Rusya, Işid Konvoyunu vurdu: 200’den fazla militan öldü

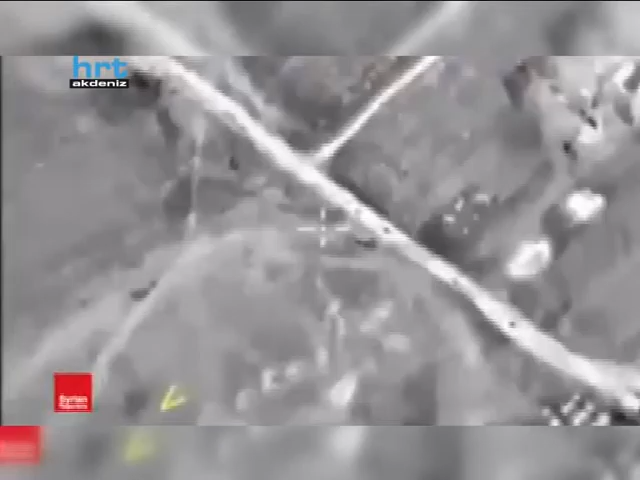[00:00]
Rusya Savunma Bakanlığı'ndan yapılan açıklamaya göre Rus Hava Kuvvetleri Deirazor'a giden bir IŞİD konvoyunu vurdu.
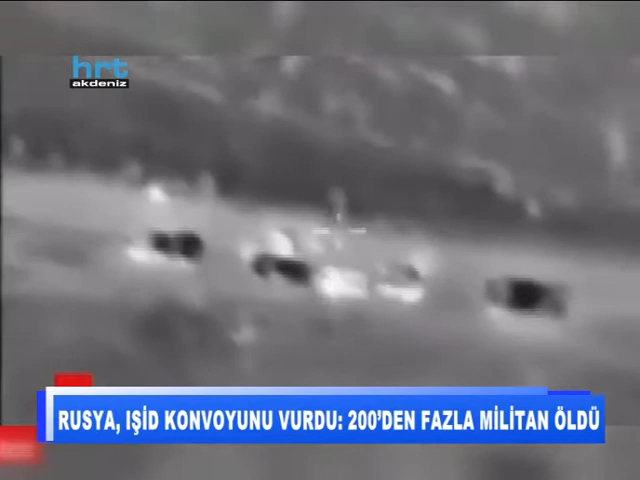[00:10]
Rus jetleri operasyonda IŞİD'in yüksek kalibreli silahlar taşıyan tank ve zırhlı araçlar dahil 20 aracını imha etti. 200'den fazla militanını da öldürdü. Rusya Savunma Bakanlığı'ndan yapılan açıklamada Rus jetlerinin Deirazor'a doğru giden bir IŞİD konvoyunu vurduğu belirtildi. Açıklamada Rus Hava Kuvvetleri IŞİD'in Suriye'deki son üstünü teçhizatlandırmak ve yeniden toplanmak için kullandığı Deirazor'daki bir bölgeye hareket eden konvoyunu vurdu ifadeleri kullanıldı.
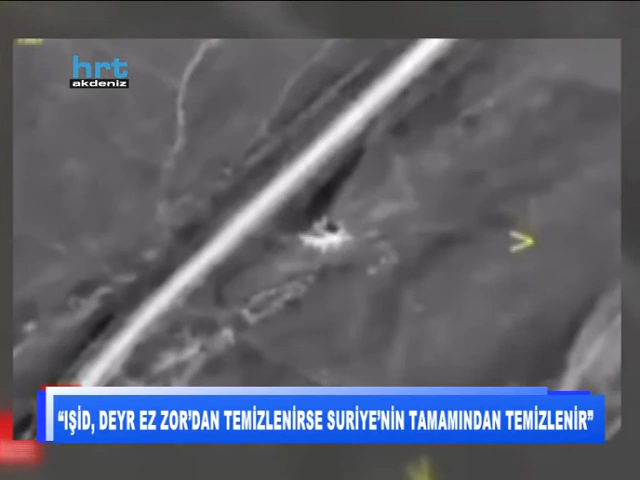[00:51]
20 mühimmat yüklü zırhlı aracın yanı sıra tankların da imha edildiği belirtilen açıklamada 200'den fazla militanın da öldürüldüğü kaydedildi. Açıklamaya göre Rakka ve Humus'ta büyük kayıplar veren IŞİD Deirazor'da son savunmalarını yapmaya çalışıyor. Militanların bölgede yenilgiye uğratılması örgütün tamamen yenilmesine yol açabilir.
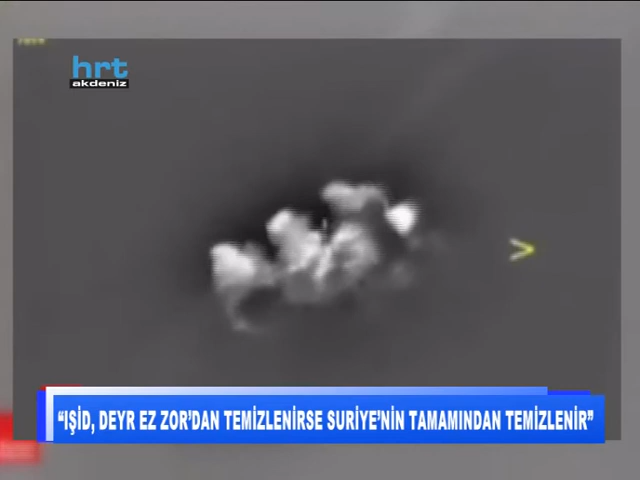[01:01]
Rusya Savunma Bakanlık yetkilileri IŞİD'in